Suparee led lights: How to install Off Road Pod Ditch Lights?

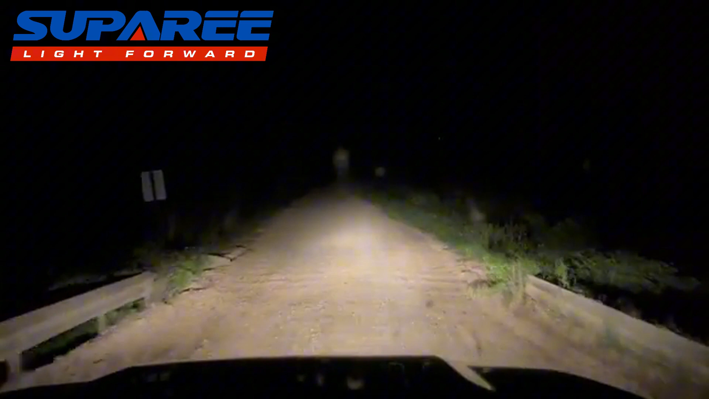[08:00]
here and we're gonna show you what it looks like from this to turning on our off-road lights all right there is the off-road lights so you can see that does kind well you can really really see the bugs we're a buggy state wow look at the bugs in front of that one that's crazy